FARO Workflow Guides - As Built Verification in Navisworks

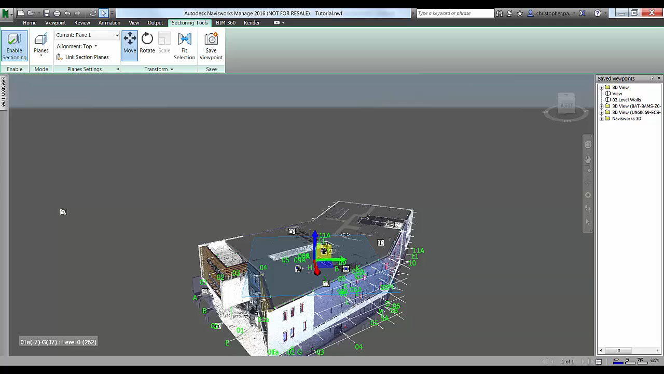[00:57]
You'll notice if we grip these tools here we can move that around and we can drop that down so as we just move this down we're cutting a nice slice through the building at a level that we want to to interrogate it at. What I'm now going to do is just bring in a separate section plane below that
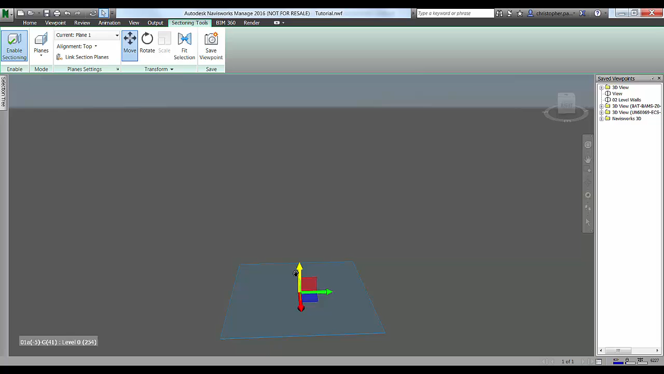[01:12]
and we're just going to bring that up to create essentially a slice
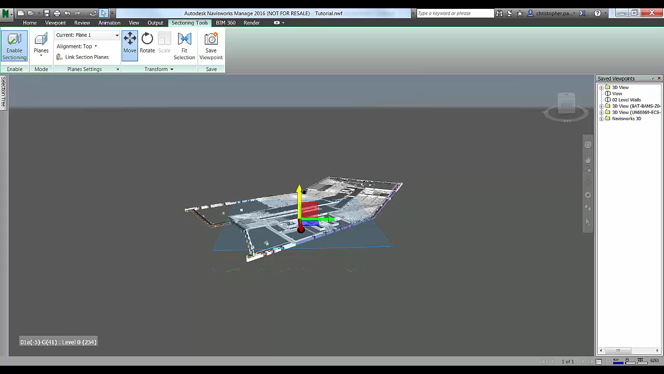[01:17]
through the data set itself so I can obviously change the change the depth of this and I'm just going to link these section planes together so that these two planes act as one.
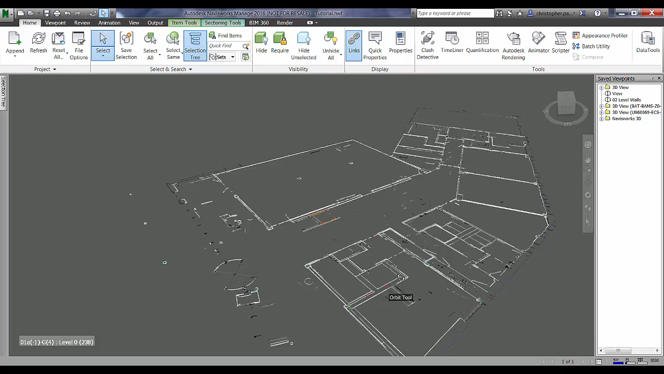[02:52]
So I'm just going to go now and go back into my section tools and I'm going to activate the second plane and I'm going to delink these planes and
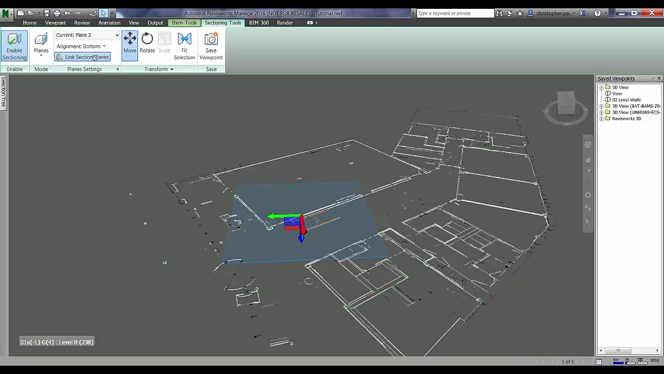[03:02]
I'm going to activate that second plane and drop that down so we can actually
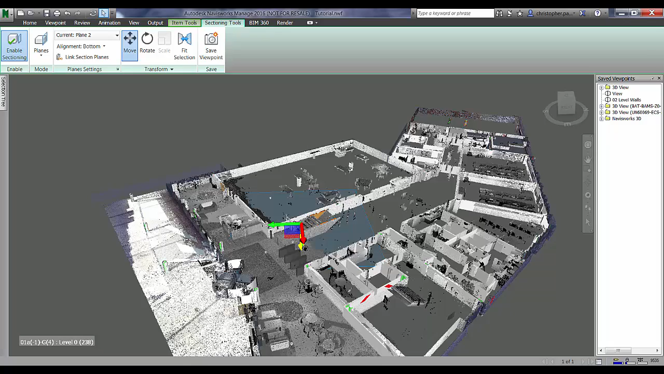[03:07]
have a look at the entire data set below the area so we can get a better idea of what we're looking
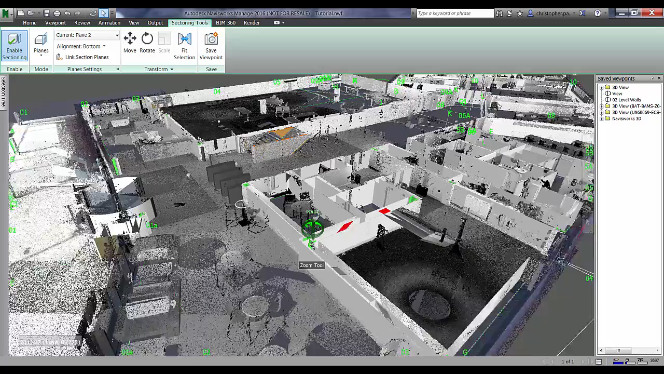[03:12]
at and just zoom in on this wall now what we're going to do is we're just going
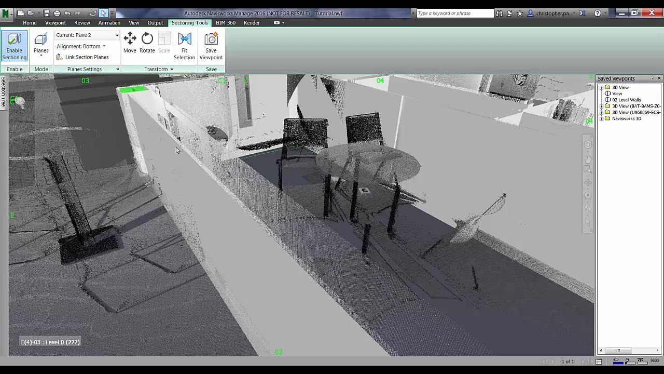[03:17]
to take a measurement to give us the exact dimension between the point cloud and the wall in this area so I'm going to go back into review and measure point to point and I'm going to go and lock the perpendicular direction or function so that I'm just measuring now between two surfaces that's locked so once I've done that I can convert that to a red line and as you can see in the viewport that's saved viewport which I can rename and anytime I want to navigate
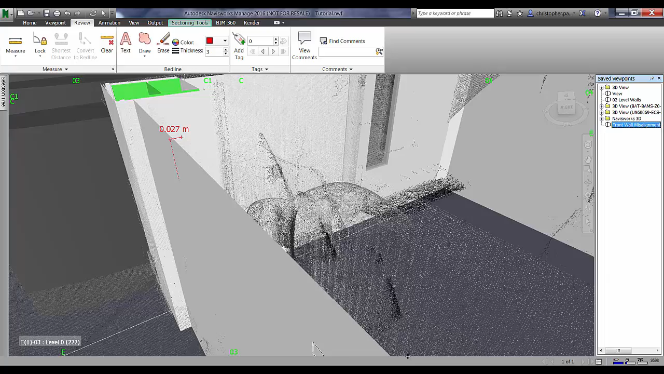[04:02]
back to this particular measurement I can do that just by double clicking on it in the saved viewport section which will take me back to that view so we're just going to do the same process now but with the vertical section tools in
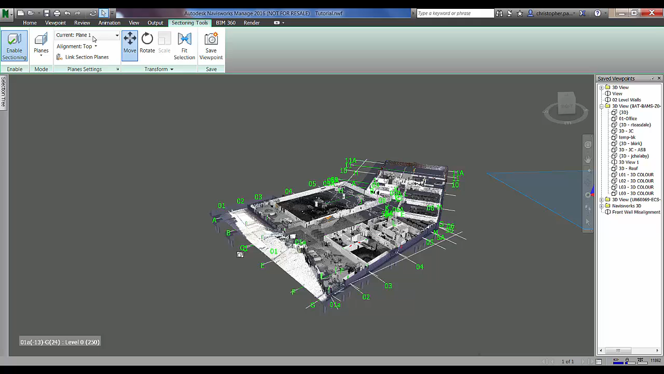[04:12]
order to create a vertical slice so I go back into my section tools and turn off plane one I'm just going to activate plane three which
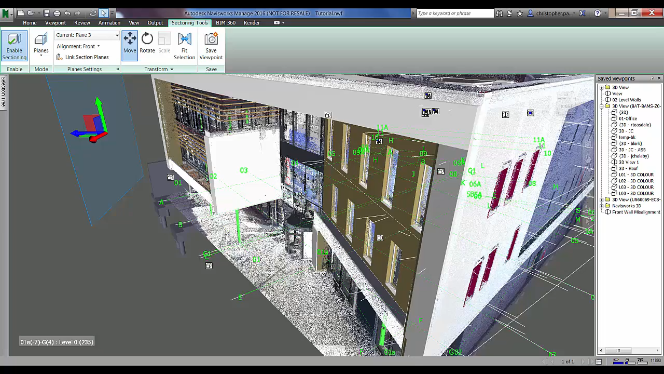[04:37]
actual model itself and let's use this bit of clad in between the windows click align surface
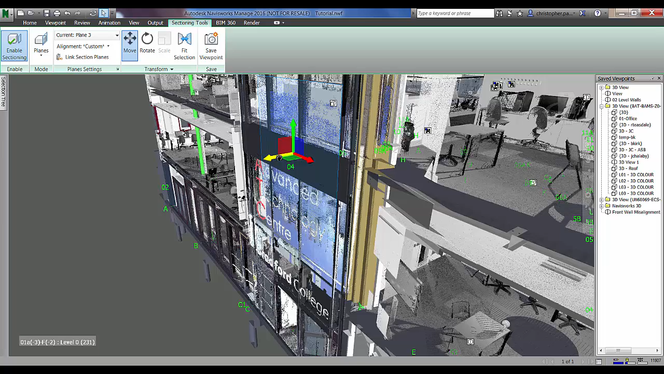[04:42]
and click on that and you can see the section planes then align to it so
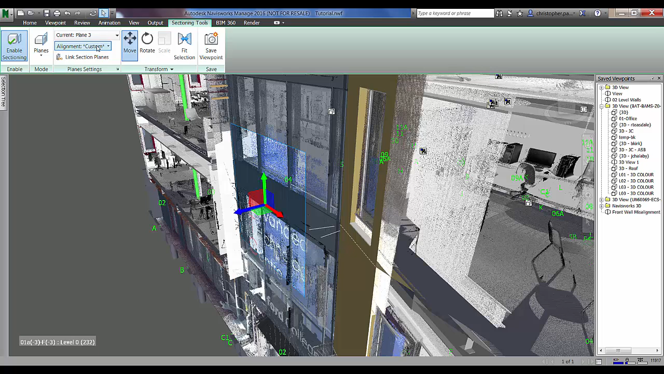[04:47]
we now need to obviously create a second plane so if I bring in plane
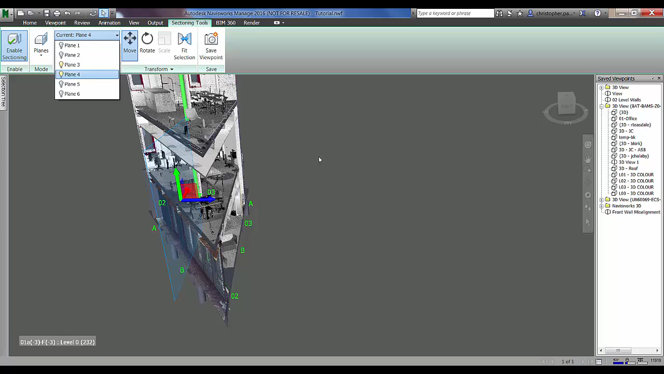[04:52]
four which is default into the rear of the building again which is aligned properly
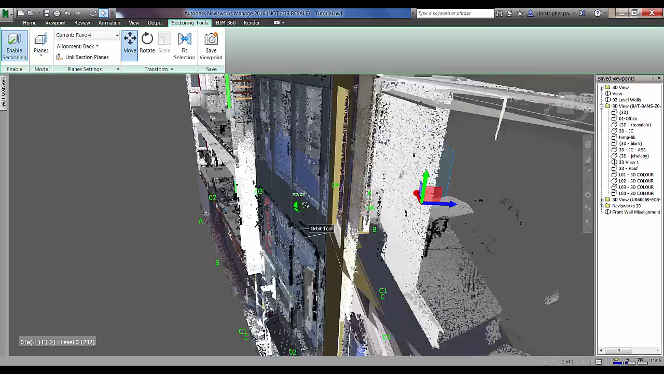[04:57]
if I just navigate inside the building slightly here I'm just going to use the same function
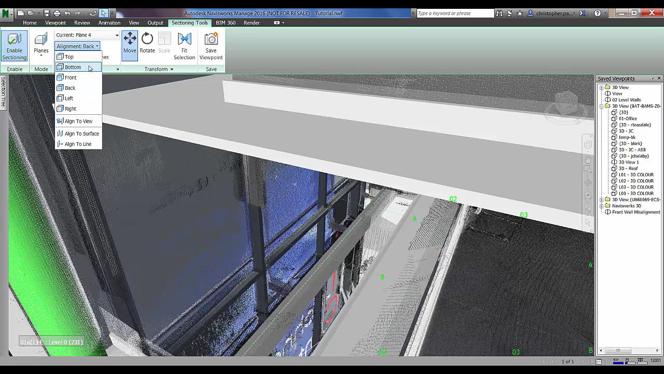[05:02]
and I'm going to align it to a surface and I'm going to use the back of this bit of
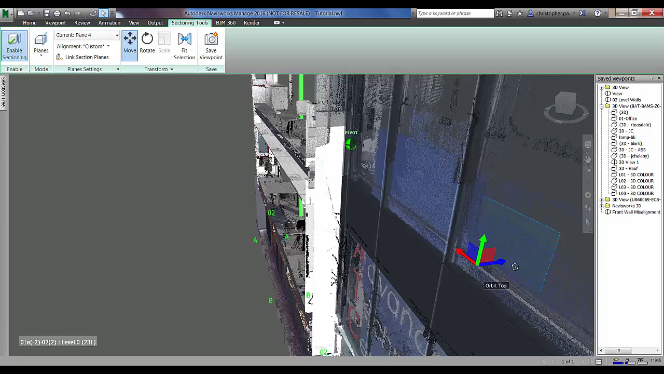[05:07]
steel or clad in there and what we can then do is we can
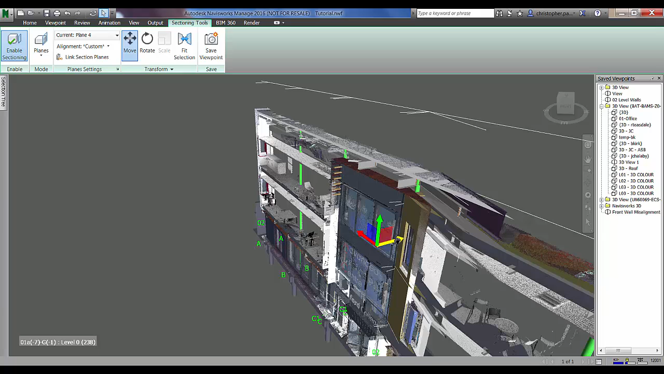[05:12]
obviously again change the depth of that section so we can make a nice thin section and so we can